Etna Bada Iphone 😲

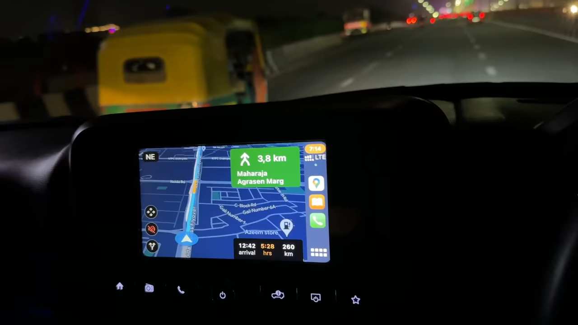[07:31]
तो ये दिखा रहे हैं यहाँ से लेंगे 5.5 घंटे, हम रात को अराउंड 1 बजे तक पहुंचेंगे।